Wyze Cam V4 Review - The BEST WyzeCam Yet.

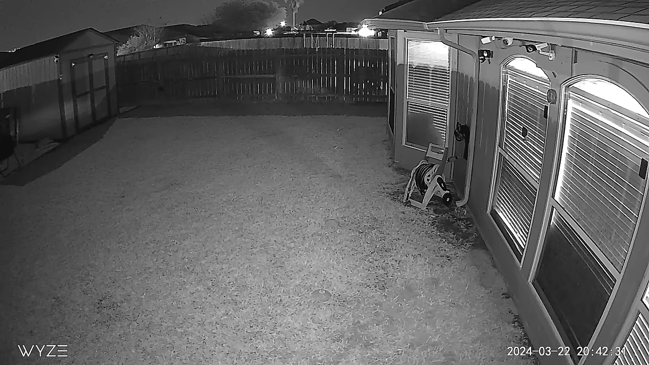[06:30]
So this is the video quality wide-scan version for night, and this spot is off, and we have four infrared LEDs, and this one is at 10 feet, 15, 20, 25, 30. We are going to test the motion alert notification speed of the wide-scan V4,